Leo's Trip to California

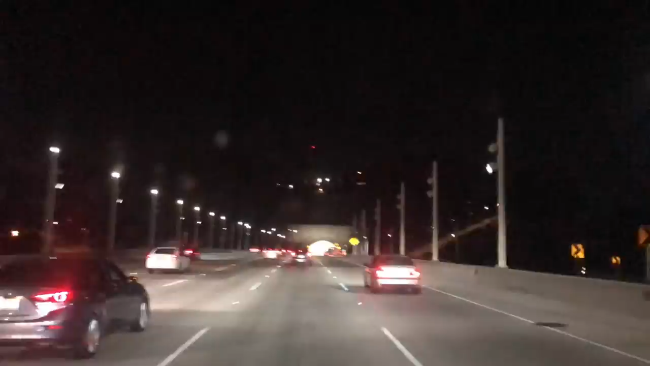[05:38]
That night, we accidentally crossed the Bay Bridge to Oakland.